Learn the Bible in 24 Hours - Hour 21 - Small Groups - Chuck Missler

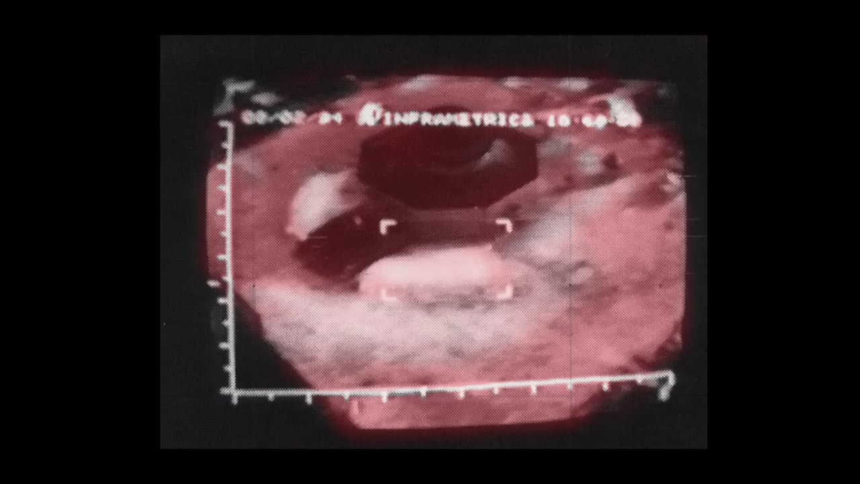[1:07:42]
This is an infrared photograph flying over the Dome of the Rock and we notice a pentagonal structure underneath it, which implies that it was part of the Antonia Fortress, by the way. To give you a long, a long answer to this, real quick.
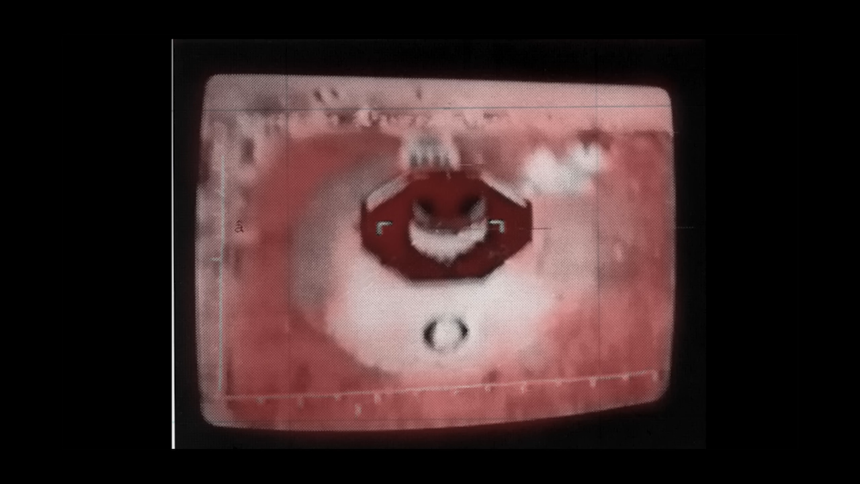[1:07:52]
If you take an infrared profile of the wall from Mount of Olives, we notice a couple of interesting things. You notice the place, there's a, where the golden gate, the so-called eastern gate is, there really isn't.
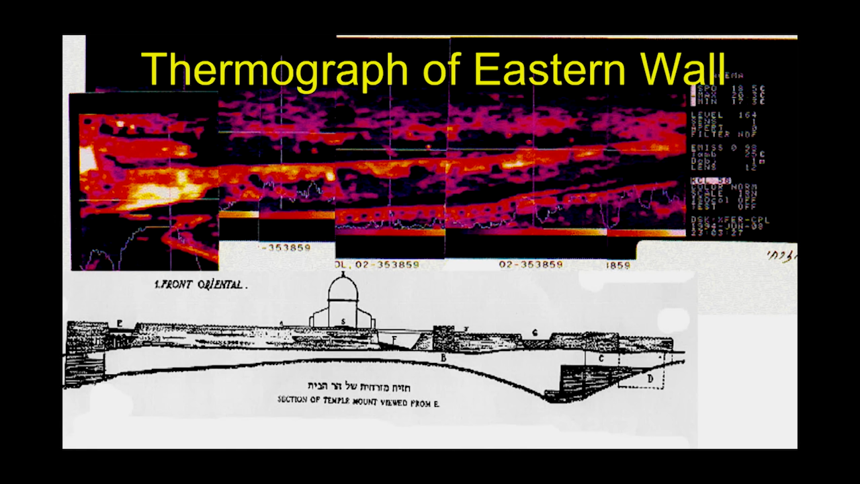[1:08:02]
There's a one, first century gate there. But down where the temple is, there is, behind that wall, infrared evidence of another entrance.